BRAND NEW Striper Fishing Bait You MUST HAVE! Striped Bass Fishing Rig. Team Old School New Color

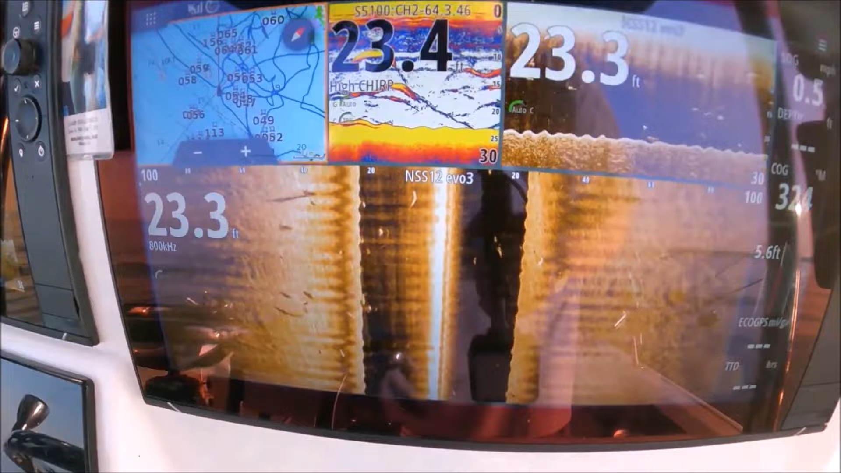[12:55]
23 feet. Oh, look at all the meat.
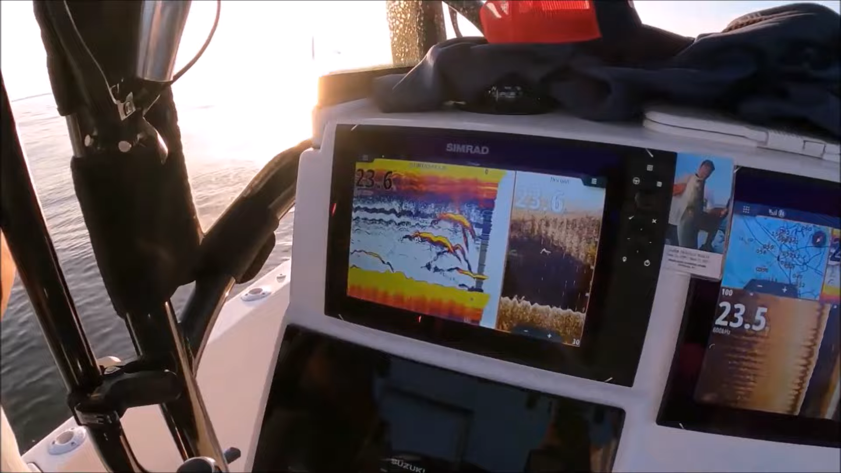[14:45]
Tim, catch one, bro. Look at those squiggly lines.
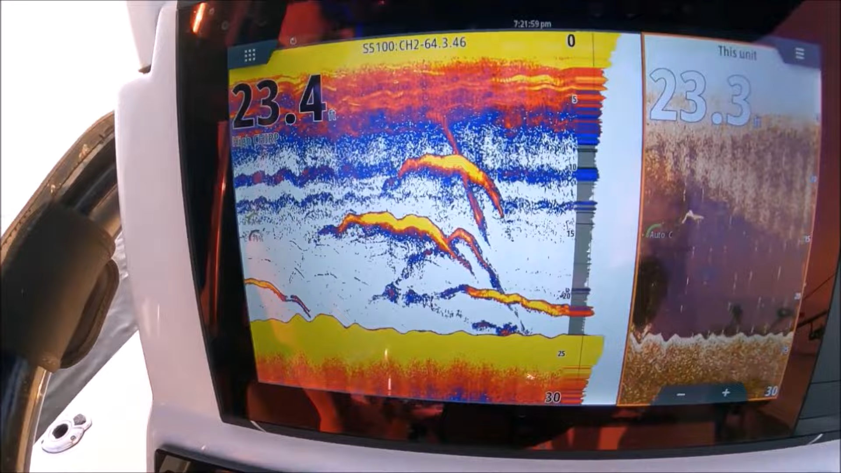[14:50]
They put the spun in a circle. Lots of fish.
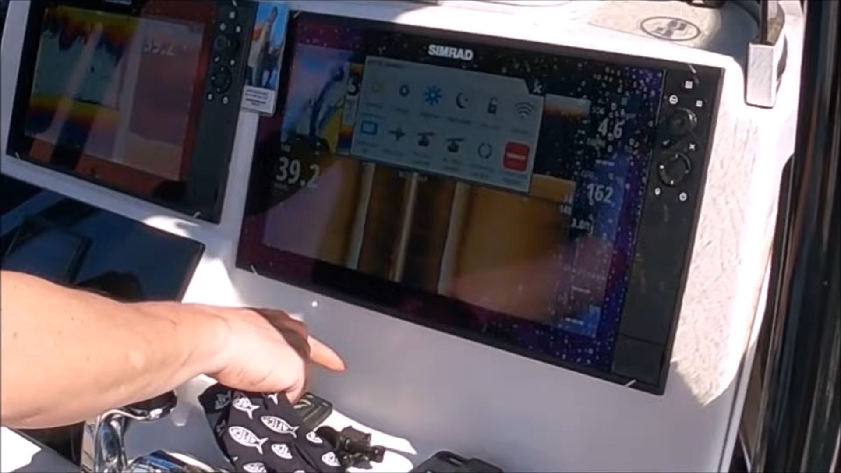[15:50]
Your system control comes up and you see where it says touch lock.
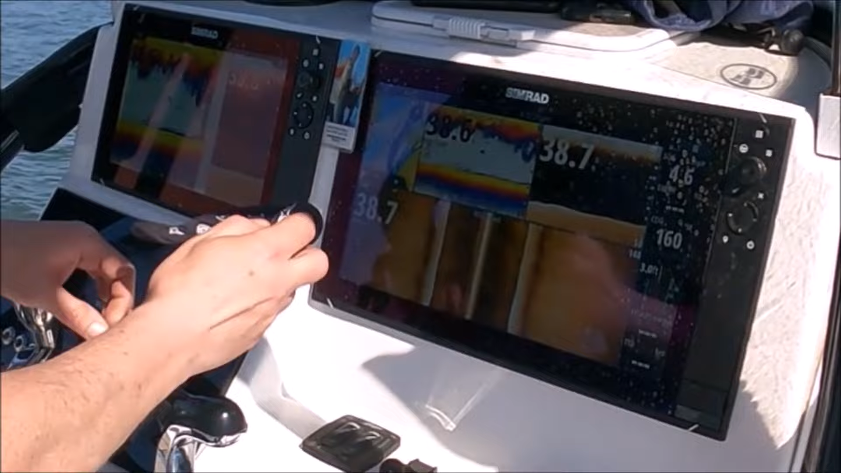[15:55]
Hit your touch lock and then you can wipe your screen down. And you won't change all your settings.
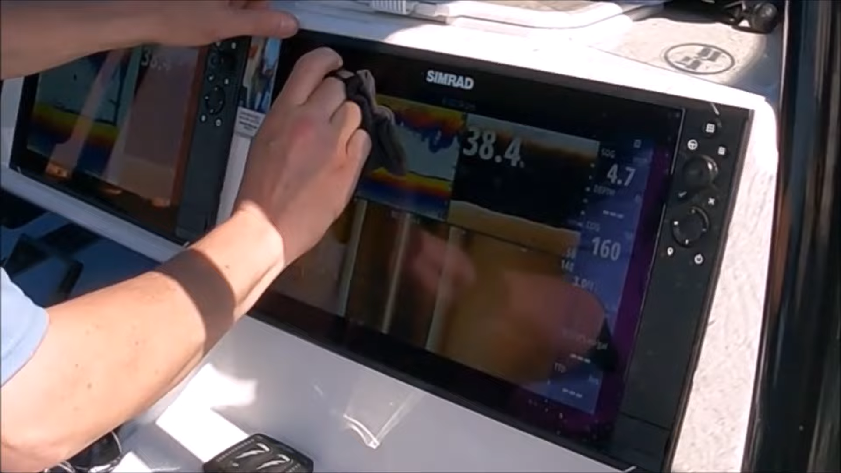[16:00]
I have yet to find a screen so dirty
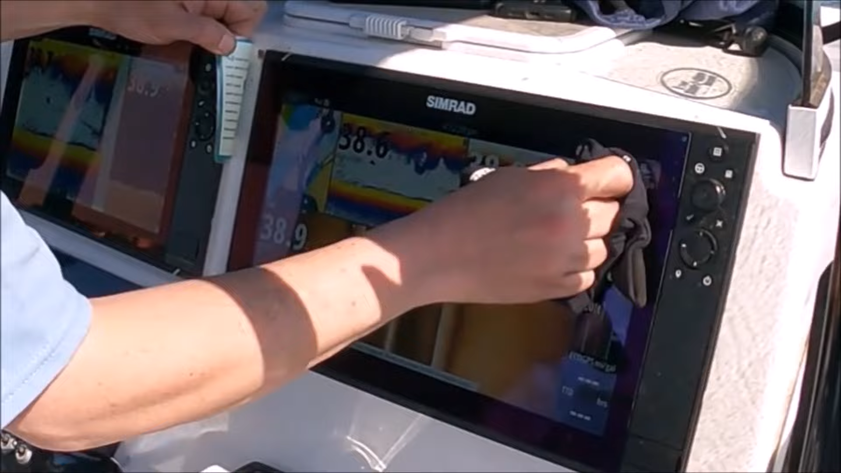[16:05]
that a little bit of water can't clean it. So don't use, you know, Windex and alcohol and stuff.
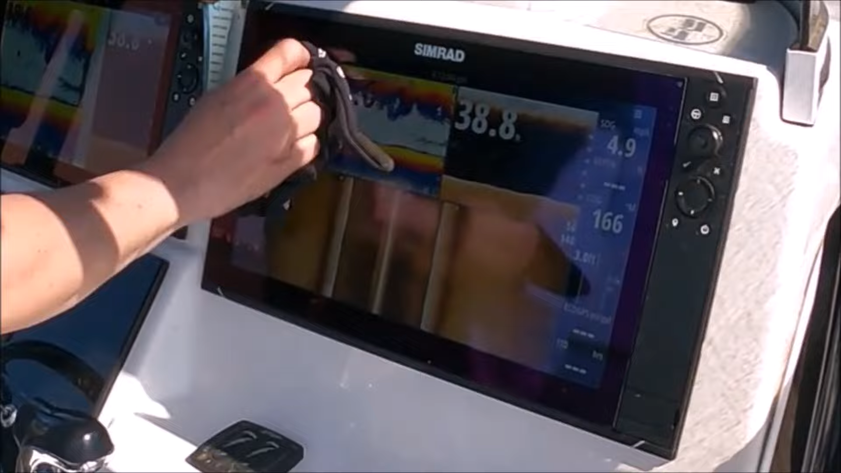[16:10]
A little damp rag will do. And you see how I'm not changing my settings.
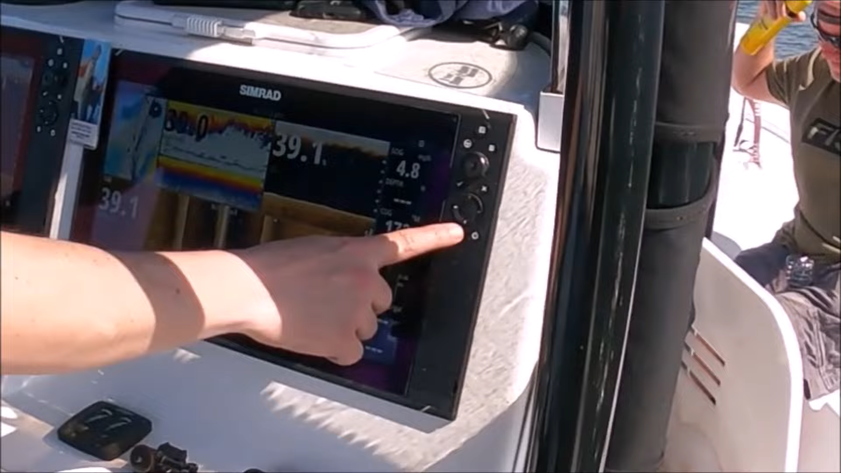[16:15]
So you just hit the button one time and it unlocks it for you. So now we're unlocked and we can go back in.
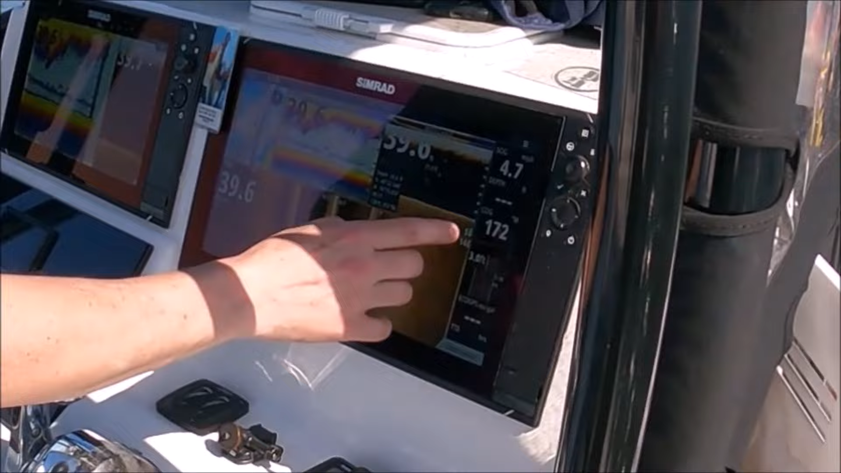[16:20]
So you're trying to clean your screen and you change all your settings up.
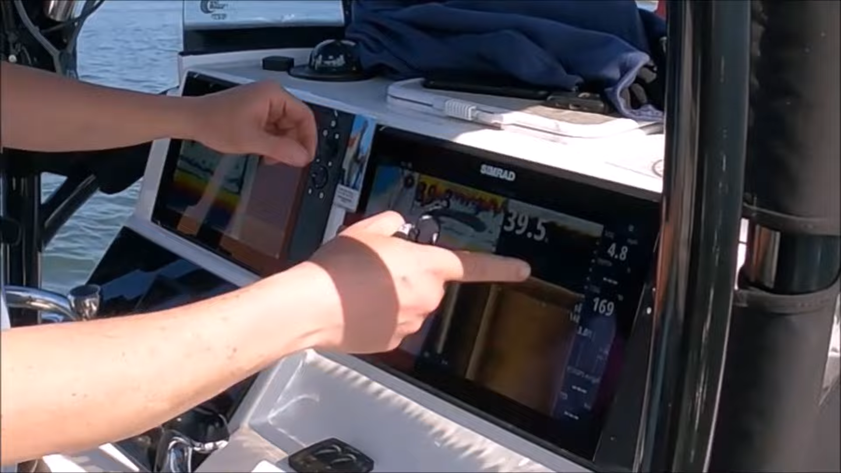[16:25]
That's all you got to do. Take your little button there, system controls, touch lock.
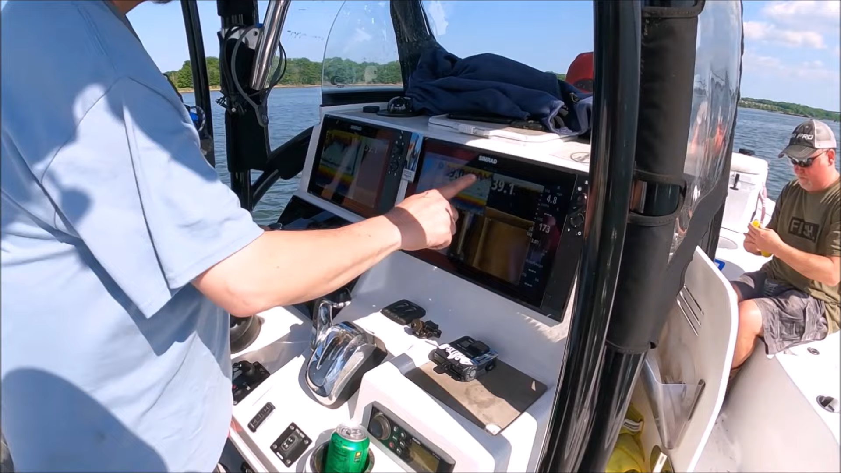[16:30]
Or swipe from the top, system control, touch lock. It's locked to get out. Hit your power button. There you go. Good stuff. So I'll change my panel sizes during the day depending on what style of fishing we're doing. Running fast, running long, drifting, anchoring, whatever.
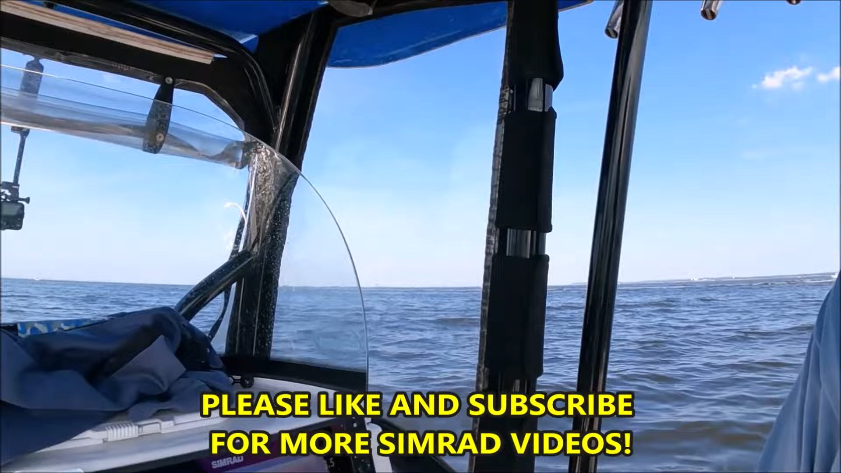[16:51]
So it's really easy to do. You can just swipe your finger from the top and you adjust your splits.
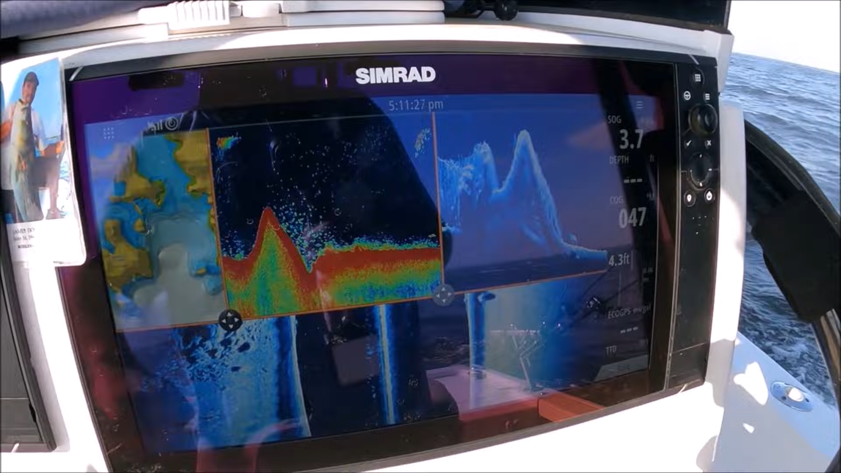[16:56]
And that's it. We'll just go ahead and change our sizes around or whatever we want them.
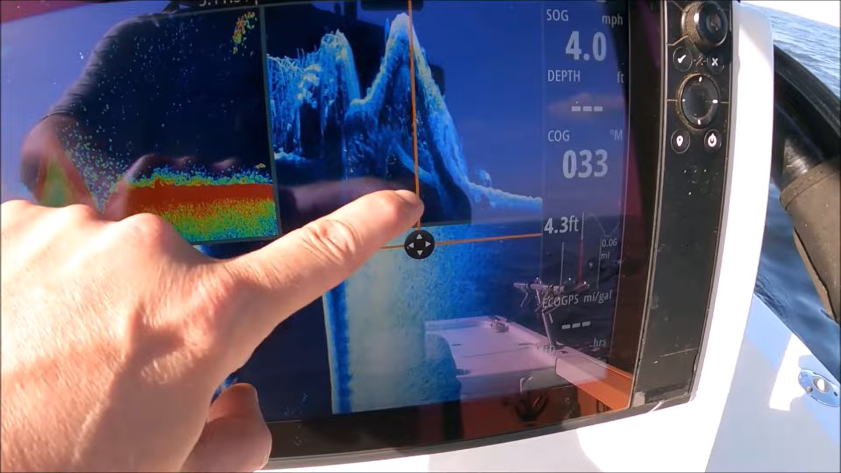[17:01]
On screen: speed 4.0 mph
And then once you get it where you want, you just hit save. And there you go.
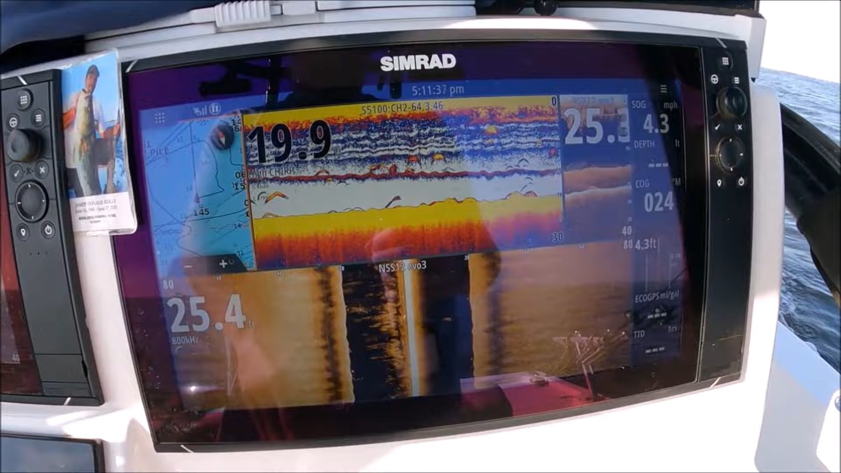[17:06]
On screen: speed 4.3 mph
It's no permanent damage. You know, you can always do it again. You don't want to swipe your finger down.
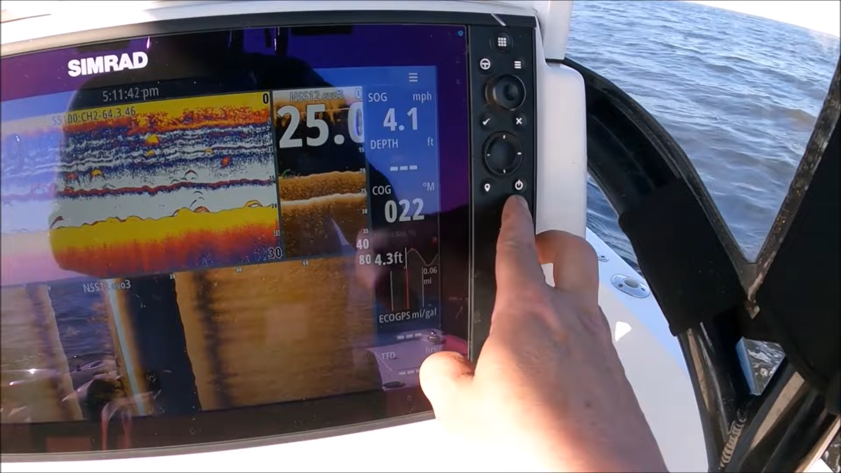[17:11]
On screen: speed 4.1 mph
You can just hit the power button once. System controls come up. So you adjust your splits.
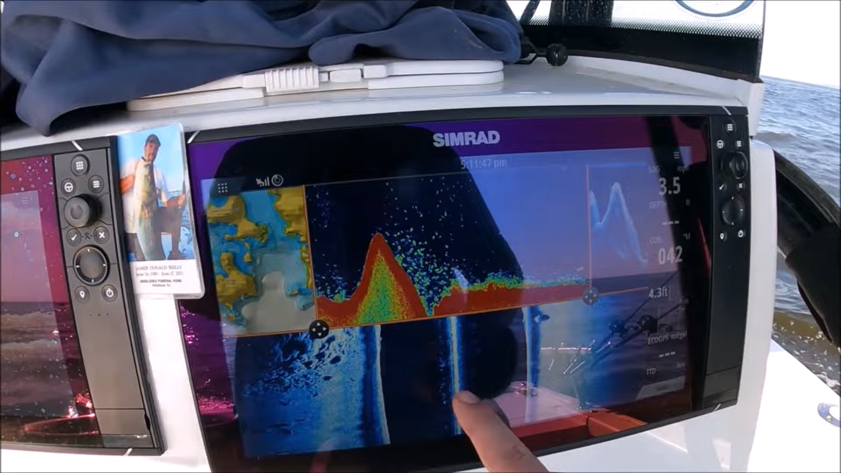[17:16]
Just like in football, get your splits right. You can move it all the way up there.
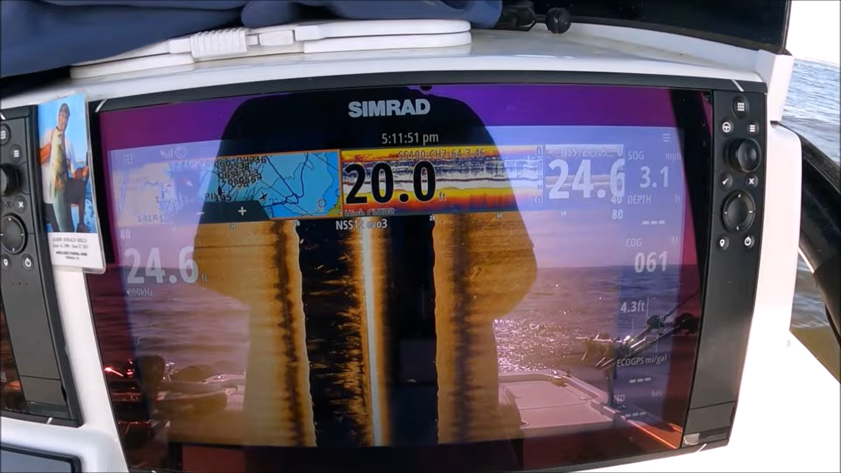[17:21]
Change it around.
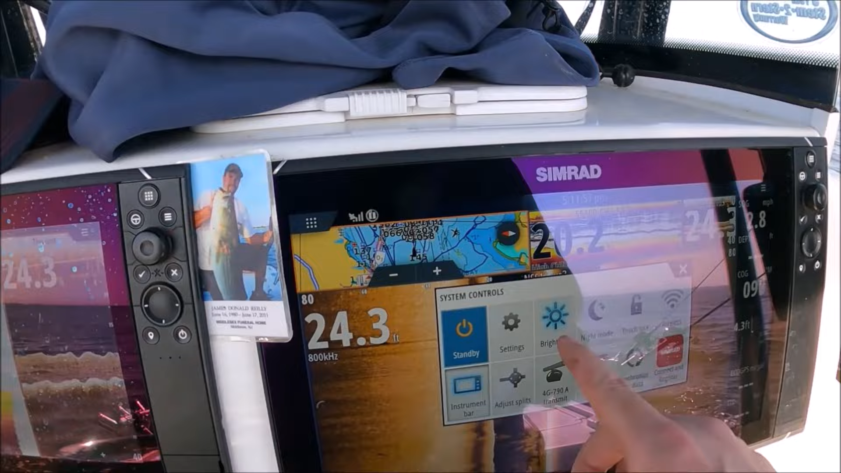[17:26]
On screen: depth 24.3 ft
Lots of straight bass spread out in here. So let's go save